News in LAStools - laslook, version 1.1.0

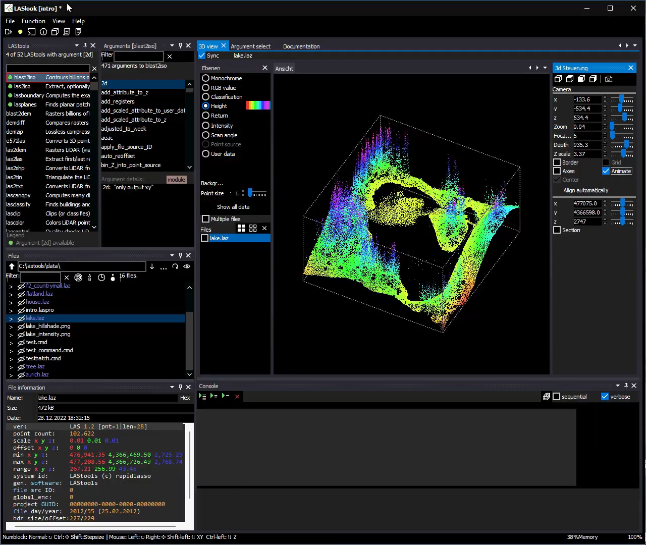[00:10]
Welcome back to LazLook, the new GUI for LazTools. Today we want to show you some of the new features of LazLook version 1.10. One of the new major features is the cut function, which I will now show you. First, I change my settings to a graphical and file view only.
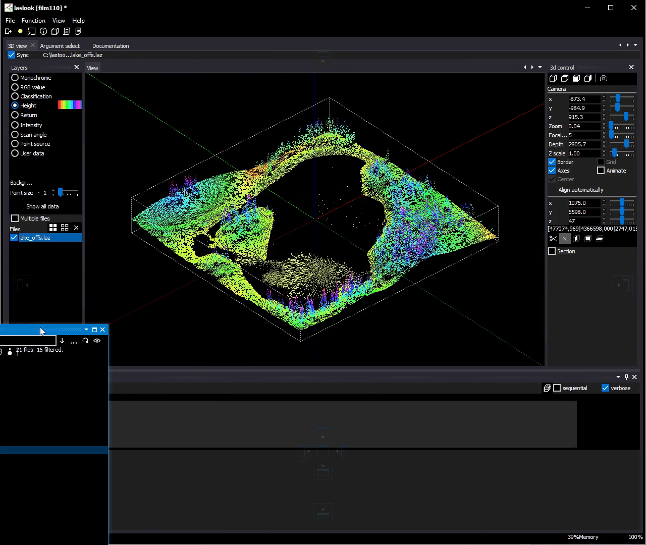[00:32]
Then, I choose an abstract dataset. This will make it easier to see what we are doing. I choose one of my favourite cubes.
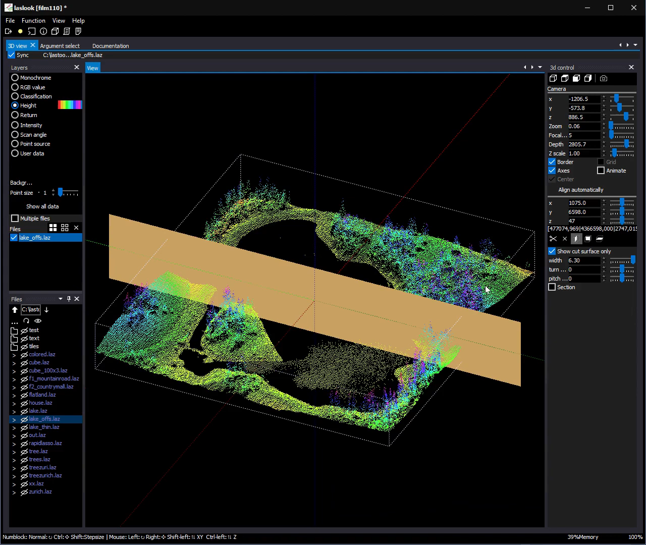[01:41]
Then, I put the plane at the X axis. I put the view in front of the X axis.
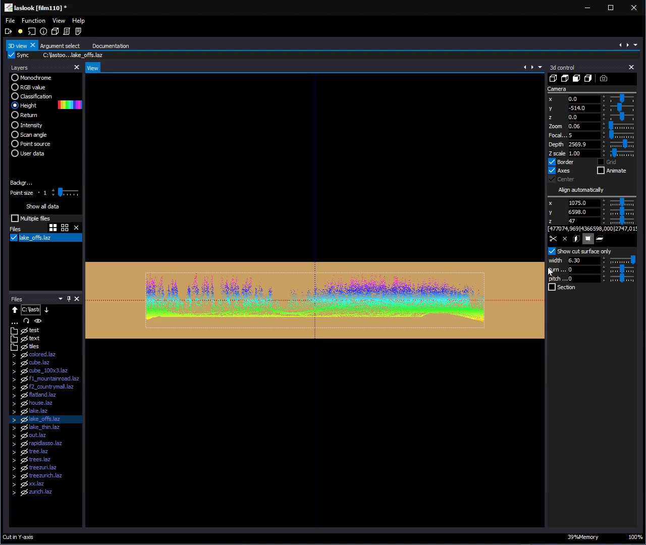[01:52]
And with that, I move through the forest. Optionally, I can change the width of my slice.
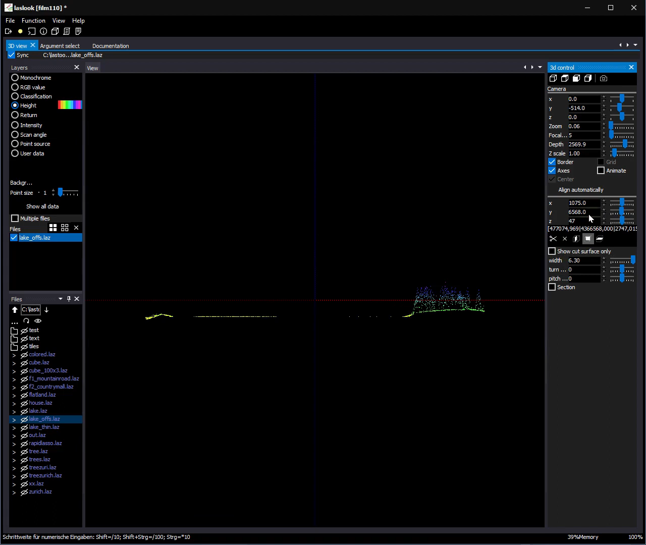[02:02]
You will also be able to see a new information field concerning the absolute coordinates of your centre.
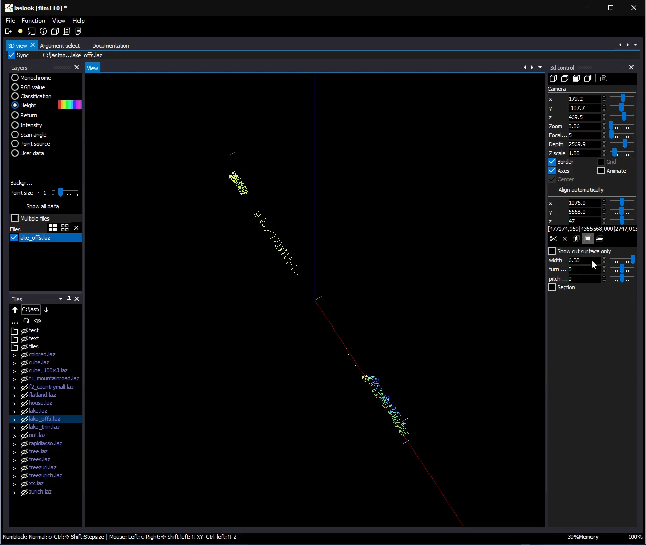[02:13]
If you move around, you always see the coordinate of the centre, even if your point cloud has an offset in the header.
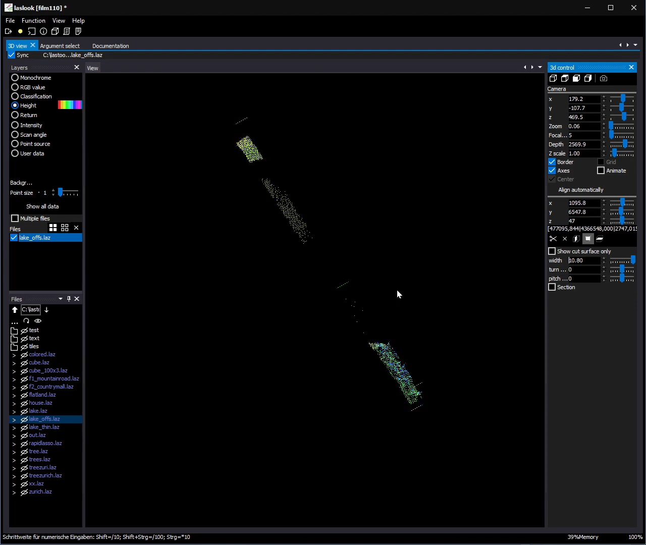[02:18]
I will now show you some additional new functions.
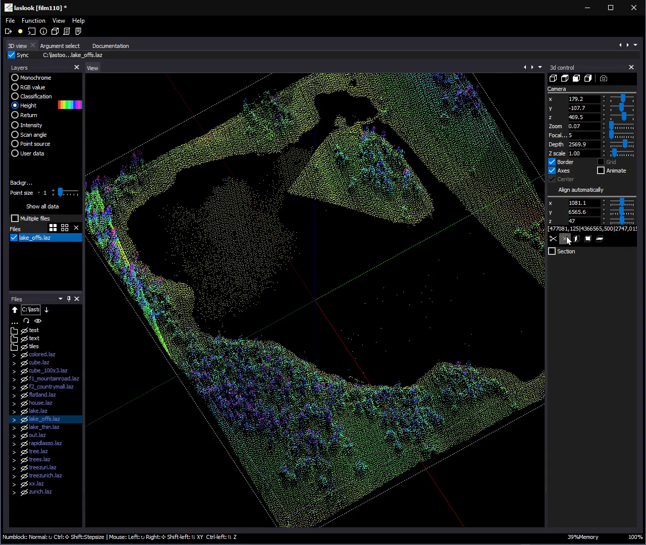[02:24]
First, I return to my default layout. We have some new functions in the 3D viewer.
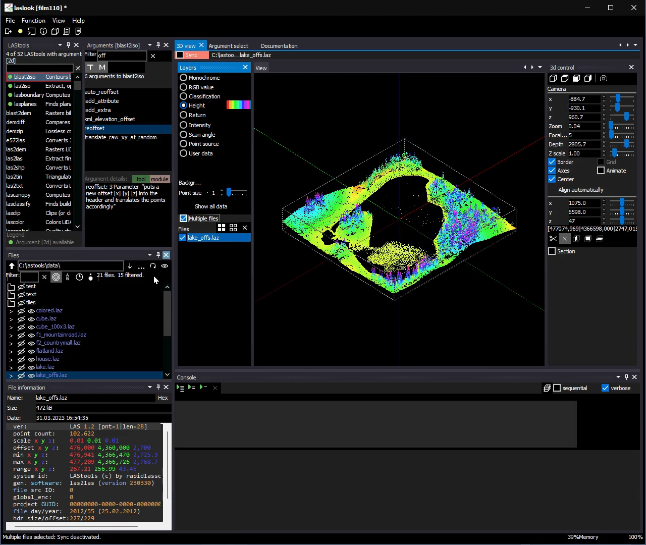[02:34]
If we select multiple files, we can easily toggle the visibility of each file.
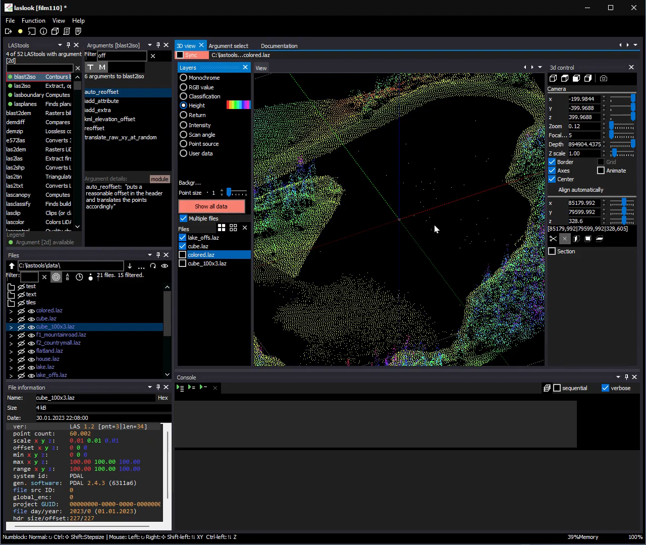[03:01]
Use Ctrl-Shift-Tab or Ctrl-Tab to switch between the panels. Pressing Tab and Shift-Tab will change between the fields within a panel. We additionally fixed some small issues concerning the file viewer.